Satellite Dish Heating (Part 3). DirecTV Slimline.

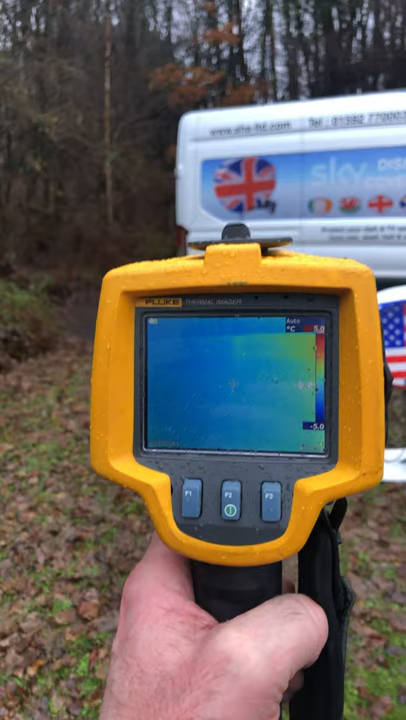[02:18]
is showing let me see I was probably heating up in there let's go to the
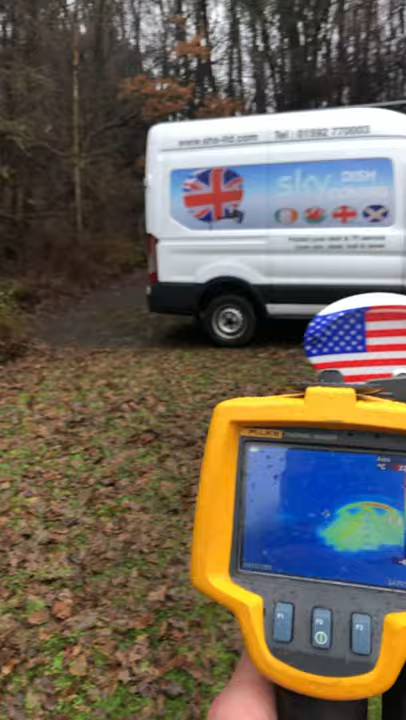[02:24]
base the base is showing in about minus
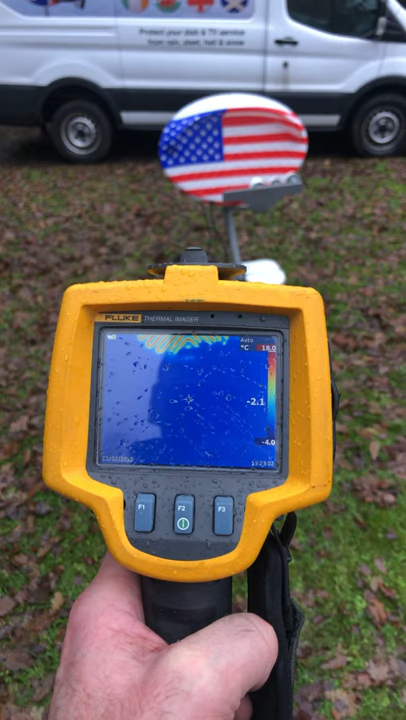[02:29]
On screen: scale bottom -4.0°C
one and a half two degrees and that's purely because of the wind chill factor
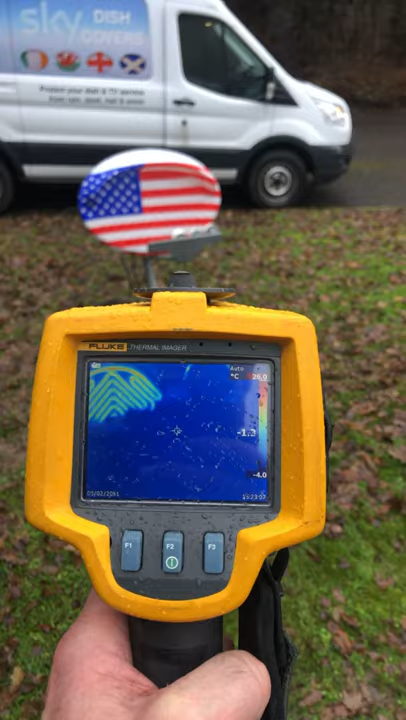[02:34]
On screen: scale top 26.0°C, scale bottom -4.0°C
at the moment it's it's just starting to snow again or sleety snow but the wind is quite cold
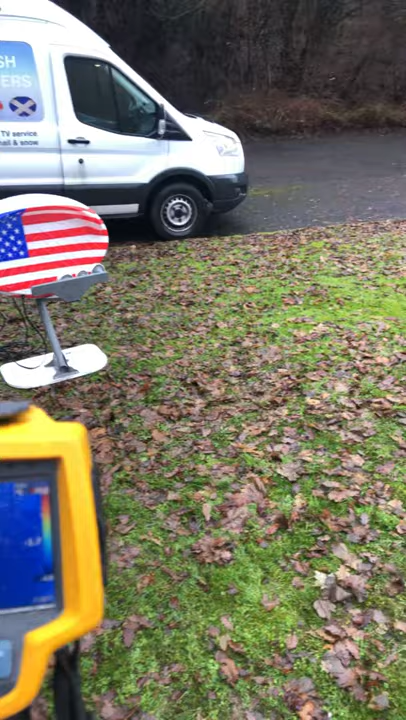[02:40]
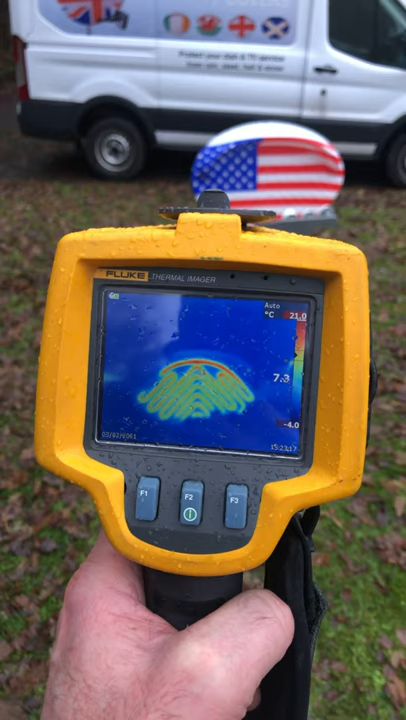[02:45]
On screen: spot 7.3°C, scale top 21.0°C, scale bottom -4.0°C
so anyway and the dish itself at the moment is running at approximately so let's get on the top bit
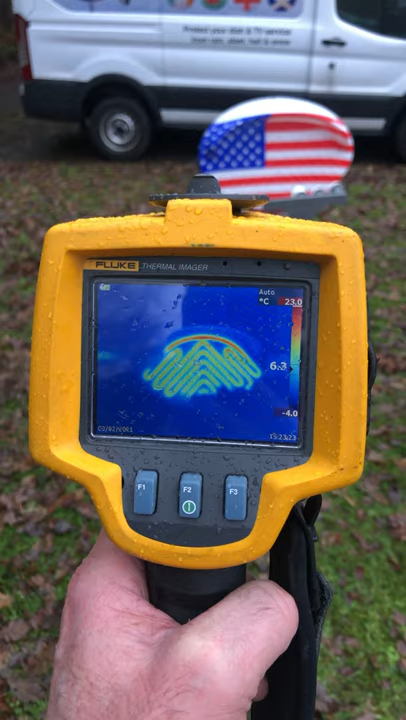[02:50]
On screen: scale top 23.0°C, scale bottom -4.0°C
12 degrees so that's more than enough to stop any snow or ice from forming on the dish now